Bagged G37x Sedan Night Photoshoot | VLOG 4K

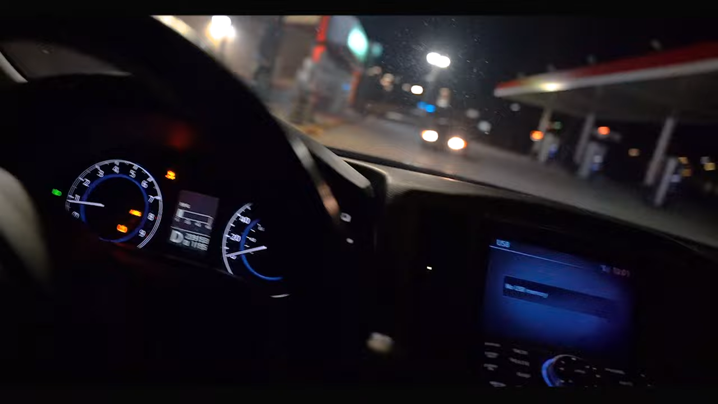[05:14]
Why are all these gas stations closed?
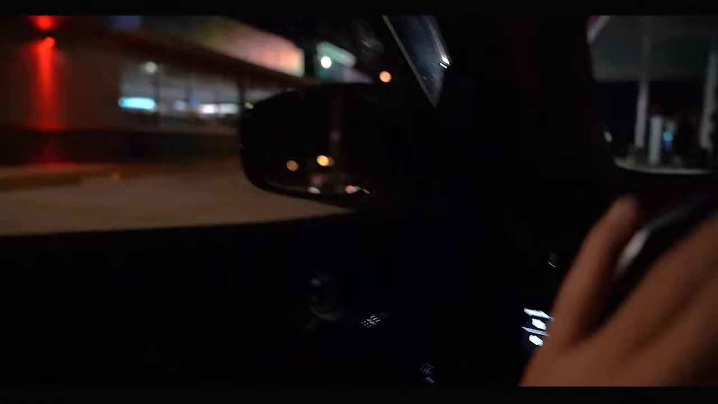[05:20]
My dash is going crazy. I think I hit the sensor on my brakes. That's why my ABS light's on.